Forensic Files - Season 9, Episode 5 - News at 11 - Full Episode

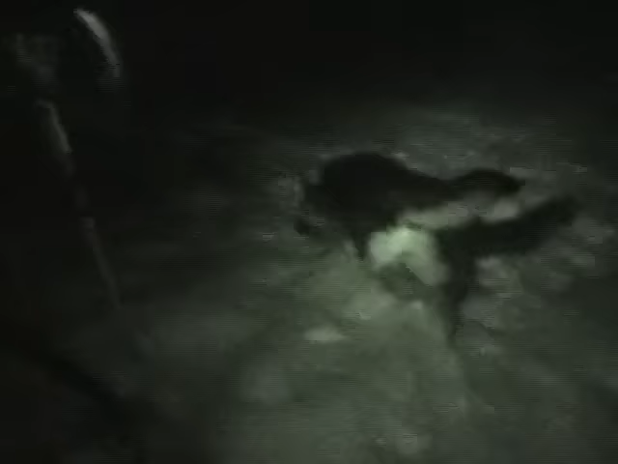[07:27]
over a creek, and then took a sharp left turn.
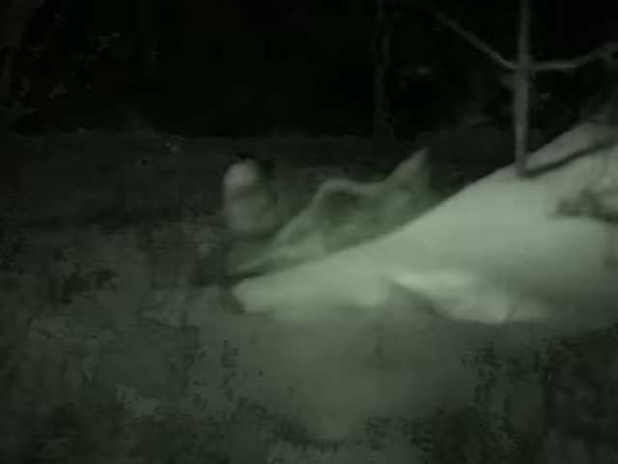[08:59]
After finding the rifle and the shell casings,
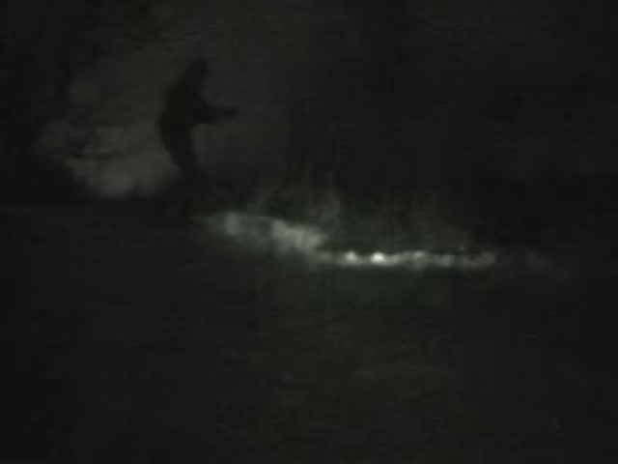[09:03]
he jumped the stream and picked up the killer's scent once again.